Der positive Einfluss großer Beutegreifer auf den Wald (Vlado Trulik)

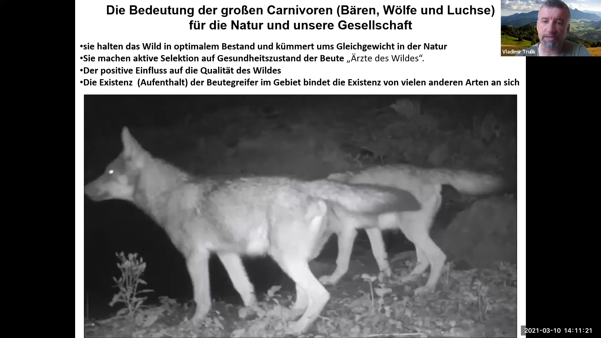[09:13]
wenn ich vor allem für Jäger einen Vortrag halte, weil da kann ich punkten. Und die Existenz der Beutegreifer im Gebiet bindet die Existenz von vielen anderen Arten an sich. Also sie unterstützen auch die Biodiversität. Sie selbst sind schon die Biodiversität. Bären sind ein Teil des natürlichen Ecosystems,
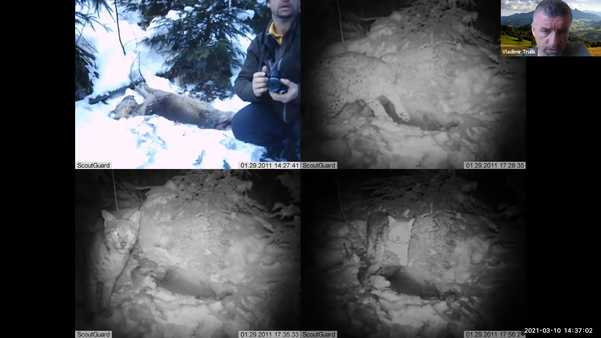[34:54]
Mit den Fotofallen habe ich schon vor über zehn Jahren begonnen und ich war glaube ich einer der Ersten, der sich auch mit der Musterung der Luchse beschäftigt hat und aktuell habe ich eine riesige Database, wo es über hundert einzelne Individuen gibt,
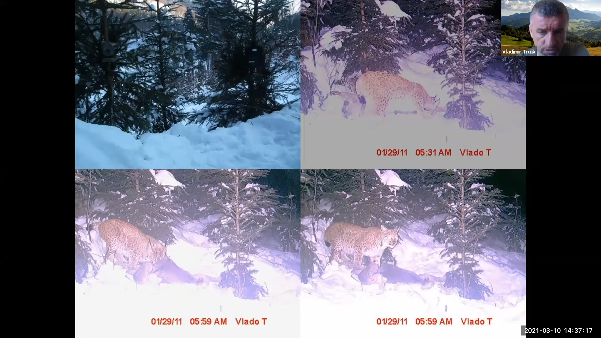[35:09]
die ich von der Musterung unterscheiden kann und die ganze Database teile ich auch mit meinen Kollegen aus der Naturschutz
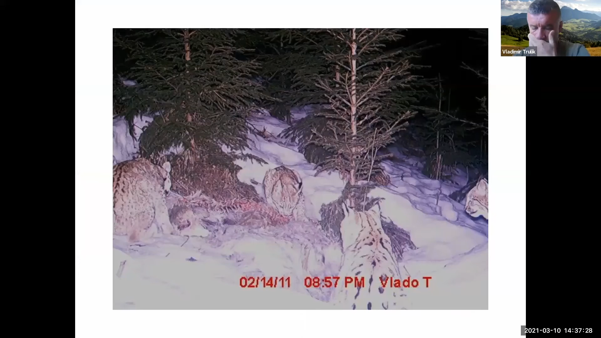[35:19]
und Entschuldigung meine ganze Freizeit widme ich dem Monitoring Naturschutz dem großen Beutegreifer
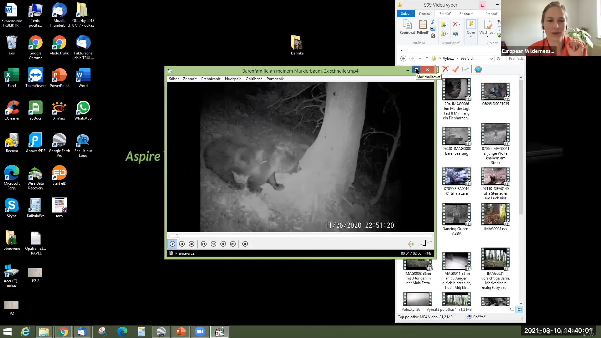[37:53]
da kommt kurz nach mir eine Mutter zu einem
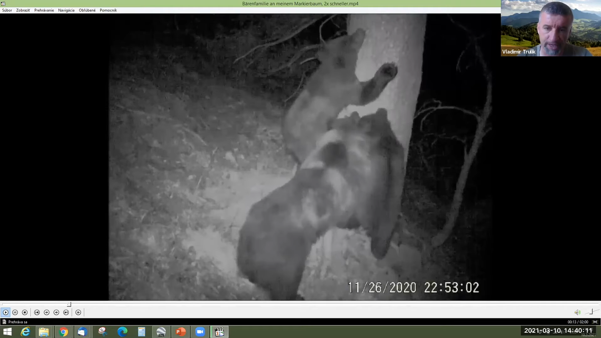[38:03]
Baum der ursprünglich nicht unbedingt Bermarkebaum war aber ich habe da so einen Traum gehabt es ist eine tolle Stelle und das wäre schön wenn hier die Bären kommen würden und sich da irgendwie ruhen oder einschlafen oder was weiß ich sonst und irgendwann kam ich auf die Idee so wie ich es sonst überall gemacht habe diesen Baum auch zu markieren auf meine Art und da sieht man die Bären haben nicht so wirklich Angst sondern interessieren sich und haben richtig Spaß dran und
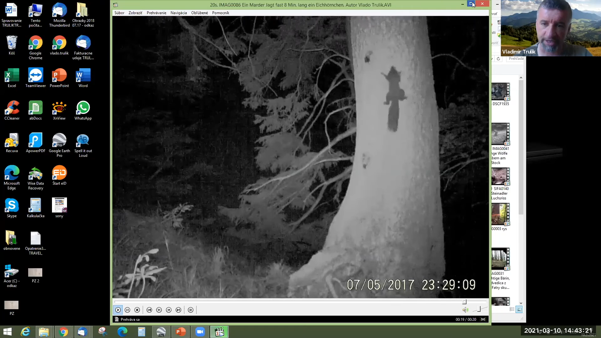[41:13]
immer wieder üben sie und spielen auf dem BAM erst irgendwann habe ich dann festgestellt warum sie das machen es ist einfach ein Kampf ums Überleben hier sieht man einen Marder der das Eichhörnchen ständig jagt und das Eichhörnchen gewinnt acht Minuten lang hat diesen Kampf ums Überleben gedauert Ich habe euch noch keine Wölfe gezeigt dann hier vielleicht